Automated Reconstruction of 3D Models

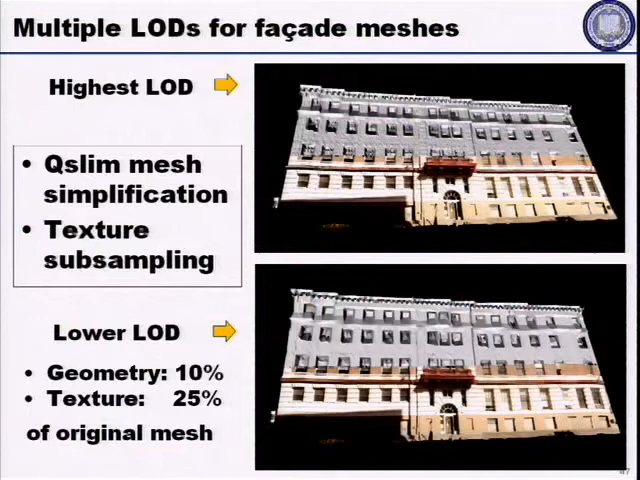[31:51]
And actually, another good point that I didn't mention is that this top part is blank because our camera wasn't pointing high enough. And I can get into all the details of why the camera wasn't pointing high enough and all of that.
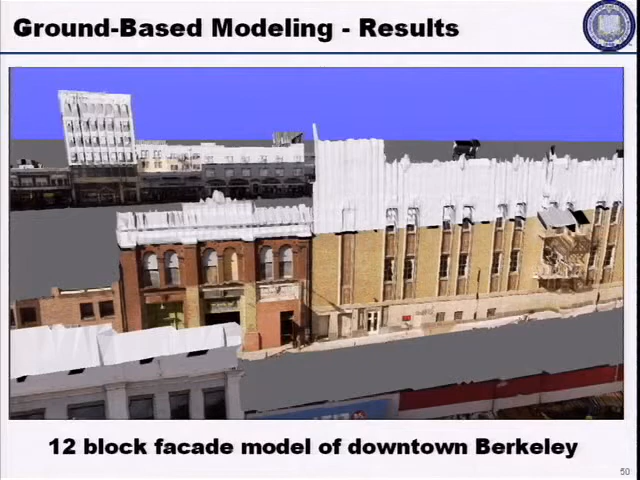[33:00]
So this is the 12 block facade models of downtown Berkeley. This is one facade. This is the street behind it, et cetera, et cetera. And when we put it all together, it looks something like this, which looks a little bit like a ghost town. But if you put the rooftops, it'll look better. So just move on to that.
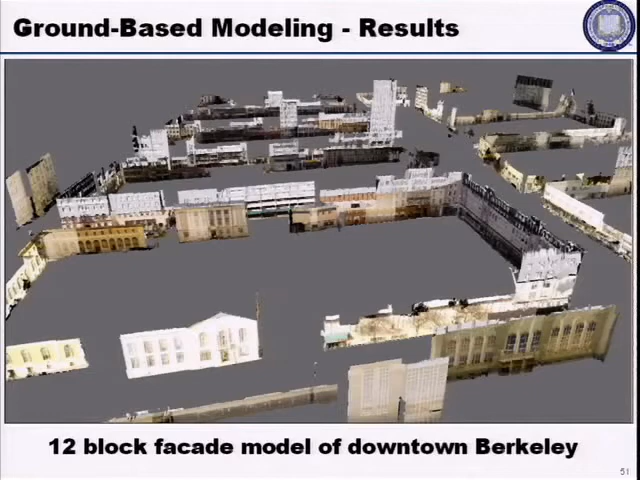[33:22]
Just to give you an idea, the acquisition time for this was 25 minutes, and the processing time was 4 hours and 45 minutes on some Pentium machine.
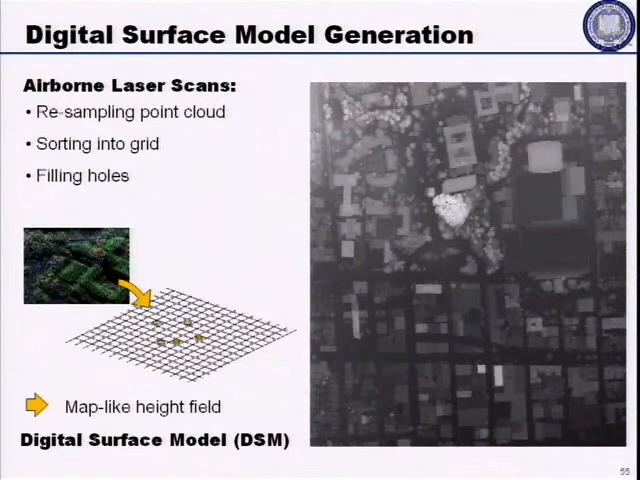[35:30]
And after you do it, you get something like this, which is called the DSM, or digital surface model. And if you just connect everything up and triangulate it, it looks something very noisy.
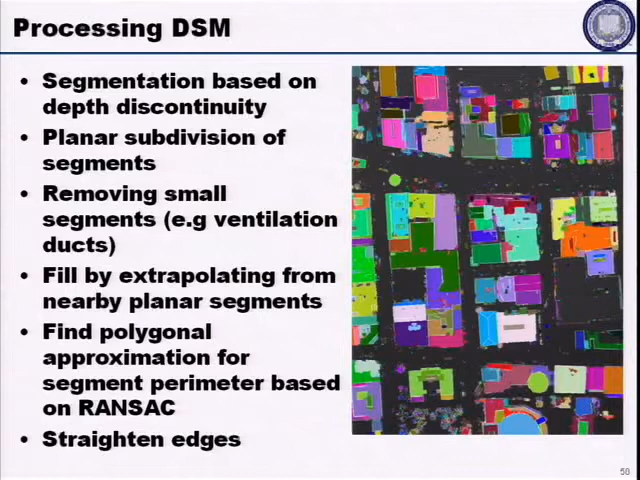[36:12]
Planes can be either horizontal or at an angle like this, but we're not fitting quadratic surfaces or anything like that. And at the end, you end up with this kind of a model, and now your DSM after triangulation looks neat and clean like this.
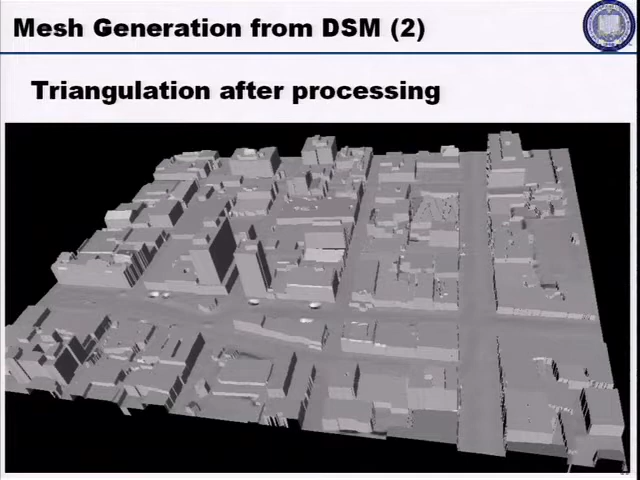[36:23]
And the next texture mapping from aerial. So this is the helicopter, and we did a 20-minute ride,
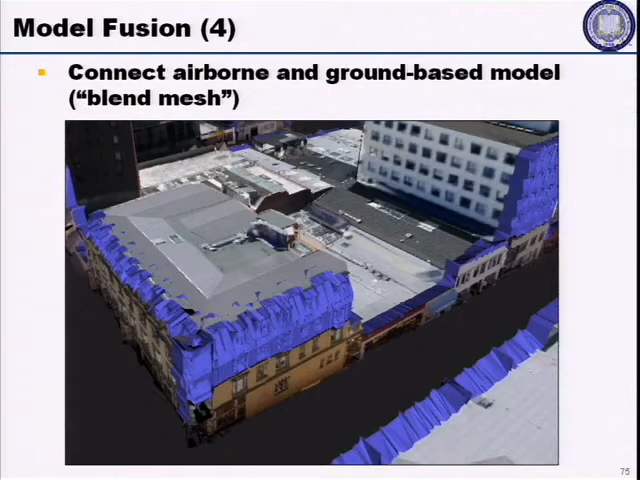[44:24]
And finally, you slap in the airborne picture in order to paint the upper part of the building, which didn't have.
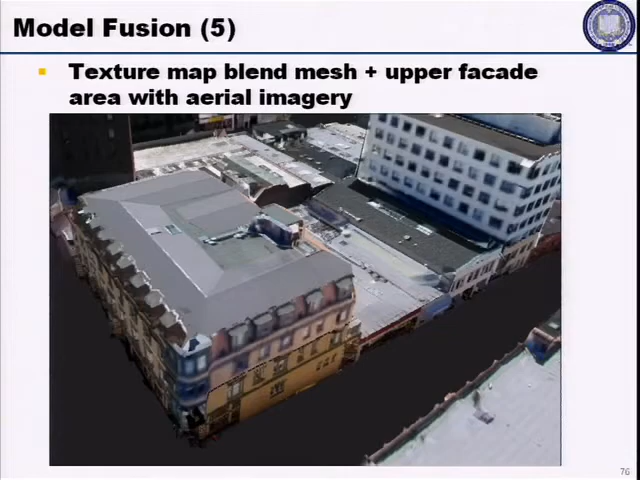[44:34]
And so you can see that there's quite a bit of resolution difference and color adjustment that needs to be done.
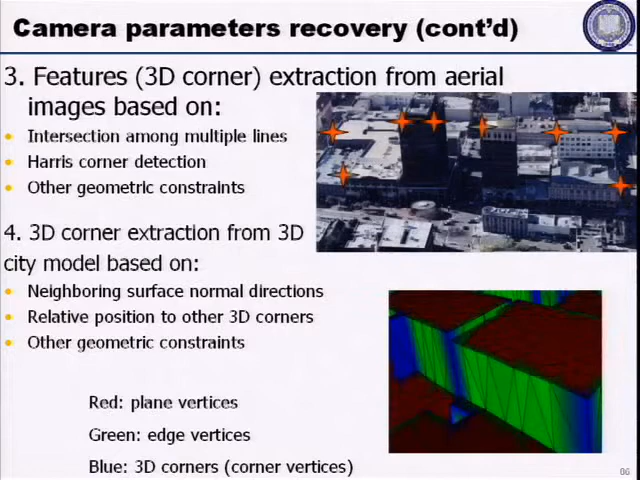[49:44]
And this is all work in progress, so there's no results, but merely outlines the kinds of things that we think we're going to be doing in the next 5 to 6 months, and apply a Ransack type algorithm to do this correspondence and in order to derive the model, the parameters of the camera.
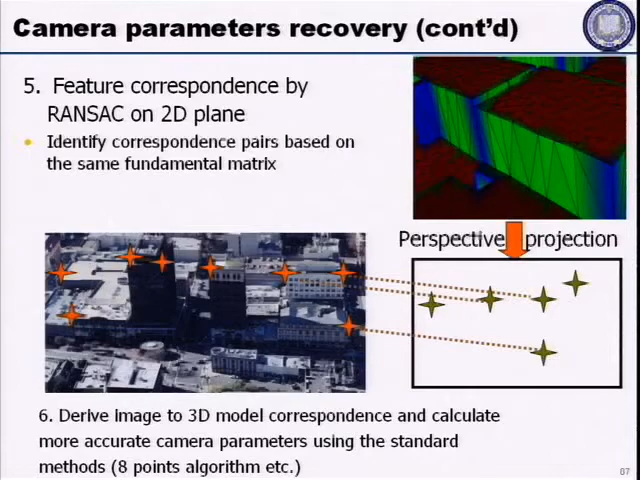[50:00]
And we're hoping that this approach of using vanishing points will be less time consuming than the exhaustive search that took 24 hours per image.
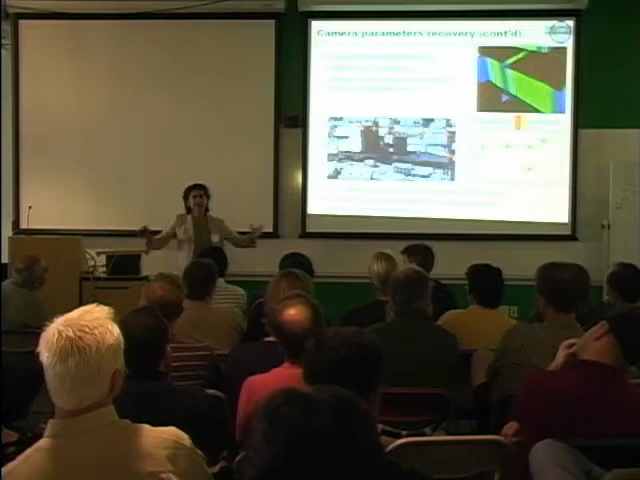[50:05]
The other problem is trees. What do you do with trees in residential areas? What do you do with trees in downtown type areas?
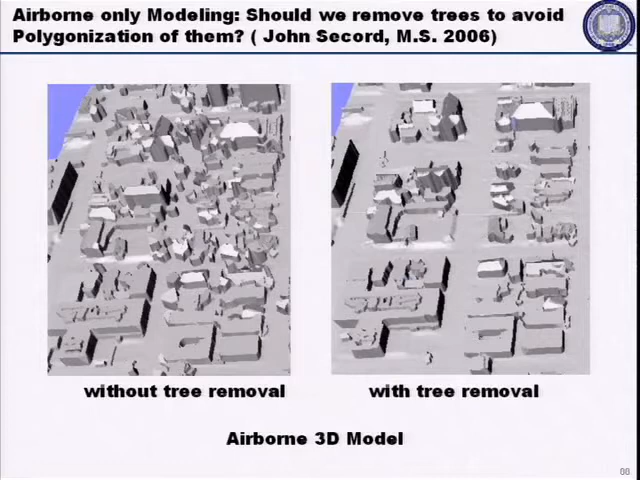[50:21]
If you don't remove the trees, sometimes your model could become very cluttered. On the other hand, if you remove it, you have to make up for the texture behind the trees, and that's not always easy.
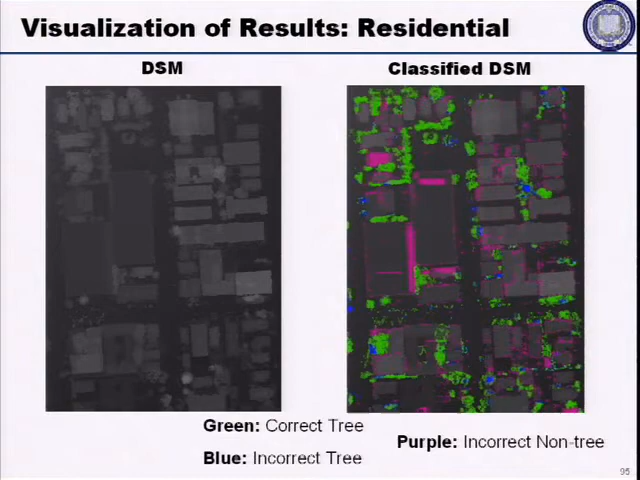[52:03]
And the purple, they were incorrectly classified as non-tree, but they were really trees. So you can see the algorithm mostly works. This work is gonna get published in IEEE Geoscience Letters in about a few months. This is the same thing for campus data. The green is the trees, and we pretty much detected most of them. So ideally, you'd like to have very little purple and blue and detect all the greens properly.
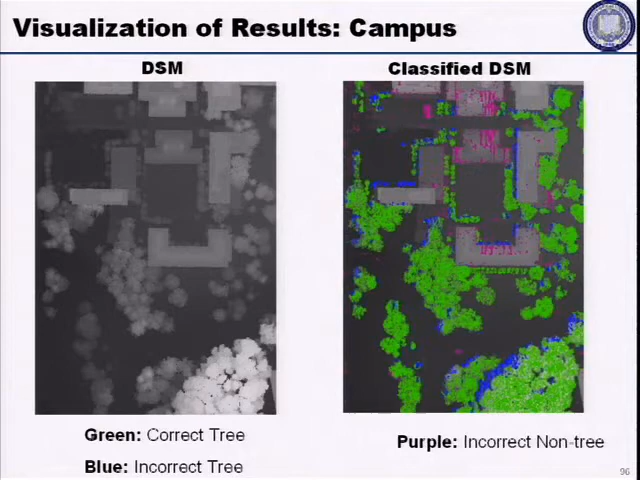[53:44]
It was never brought up, even though this talk has been given before. So I'll look into that and see why the purple is on top of the building. This is the false positive rate versus true positive rate.